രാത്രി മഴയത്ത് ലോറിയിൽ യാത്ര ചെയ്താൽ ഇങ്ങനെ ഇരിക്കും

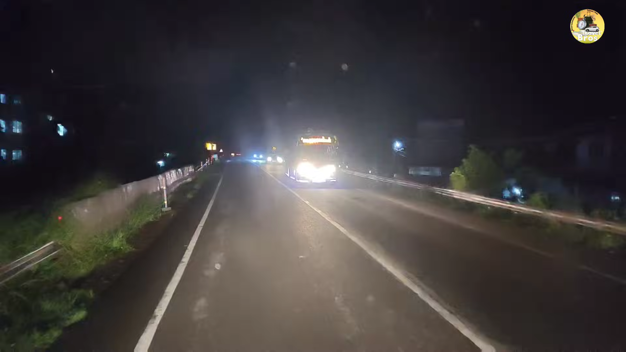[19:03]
വൈപ്പർ ഇട്ടിട്ട് വെള്ളം അടിക്കുമ്പോഴും ആകെ ചെളി കട്ട കൂടുന്നുള്ളൂ, ക്ലിയർ ആവണില്ല.
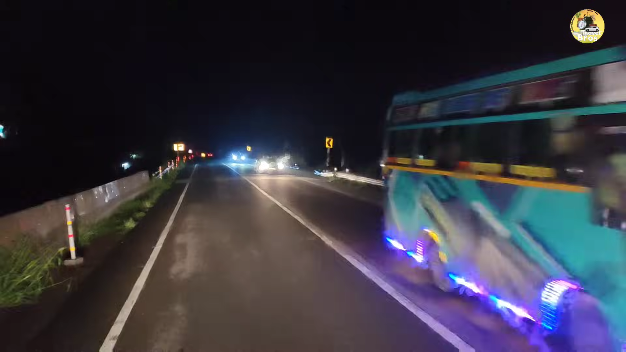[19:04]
അപ്പൊ നിർത്തി ഒന്ന് മൊത്തം കഴുകി ക്ലീൻ ആക്കി ഗ്ലാസ്. ഇപ്പൊ ഓക്കെ ആയില്ലേ? ഏഷേ മറ്റെന്ന് പറഞ്ഞാൽ അവിടുന്ന് ഒരു വണ്ടിയുടെ ലേറ്റ് അടിക്കുന്ന സമയത്ത് അപ്പോ അത് കാരണം തന്നെ ക്ലിയർ ആവണ്ടായിരുന്നില്ല.
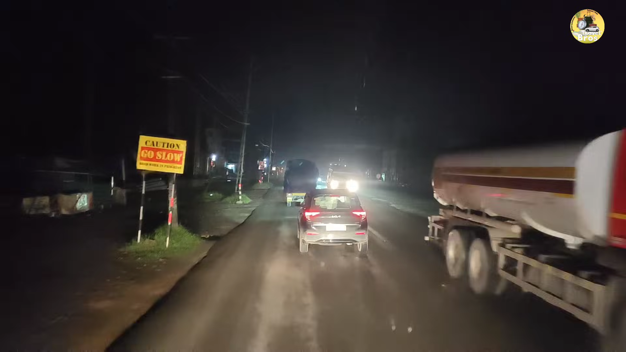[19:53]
2:20 ഈ സമയം. അതുകൊണ്ട് തന്നെ റോട്ടിലേ ഈ സമയം ഇപ്പൊ തിരക്കും കാര്യങ്ങളൊന്നും ഇല്ല, അല്ലെങ്കിൽ സാധാരണ ഗതിക്ക് നല്ല തിരക്കാവൂല.
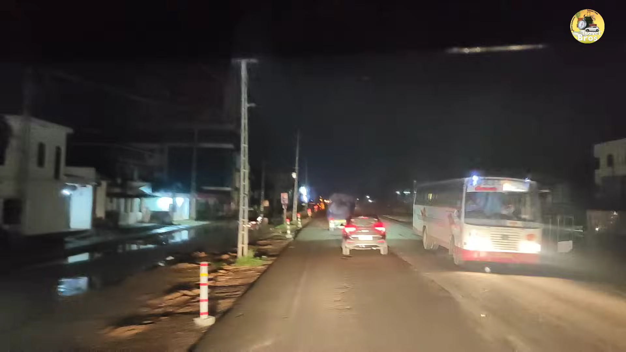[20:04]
ഇപ്പൊ ഈ ഒരു സമയം പുലർച്ചെ 2 മണി 3 മണി 4 മണി അതുവരെയുള്ള ടൈമിൽ ഓടിക്കാൻ നല്ല സുഖം കിട്ടും. ഒറ്റ വണ്ടികൾ ഉണ്ടാവില്ല, ഒരുവിധ ആൾക്കാരൊക്കെ ഉറക്കം വന്നിട്ട് ഇങ്ങനെ കയറ്റി നിർത്തുന്ന സമയമാണ്. ഐഷ റെക്കമെൻഡ് ആ
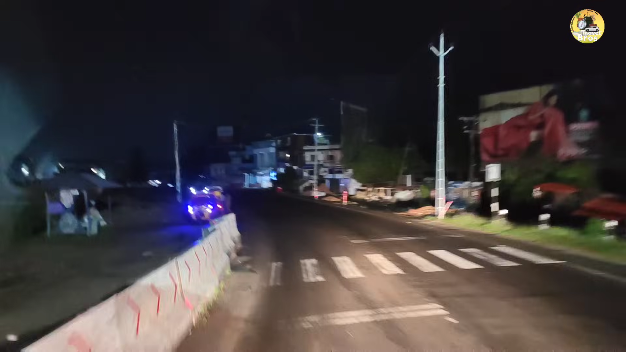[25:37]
ഇതേ കണ്ടില്ലേ, മീൻ കയറ്റി കൊണ്ടു പോണു. അപ്പൊ എന്തായാലും മീൻ പിടിച്ചതായിരിക്കും. മീൻ പിടിച്ചിട്ട് കൊണ്ടുവന്നാലോ?
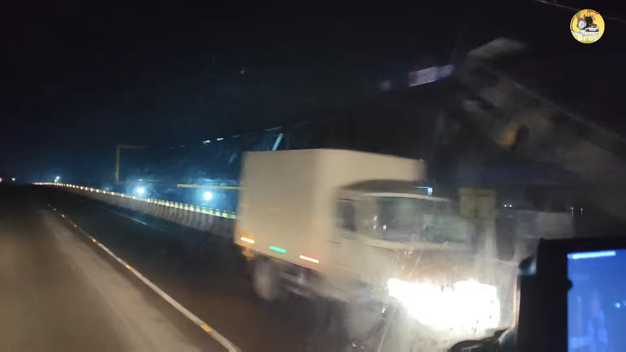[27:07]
അടിപൊളിയായിട്ട് പണി നടക്കണ സ്ഥലട്ടാ. കണ്ടില്ലേ എന്ന് പറഞ്ഞ ഒന്നും കാണാനില്ല, അതാണ് അതിന്റെ ഒരു ഹൈലൈറ്റ്.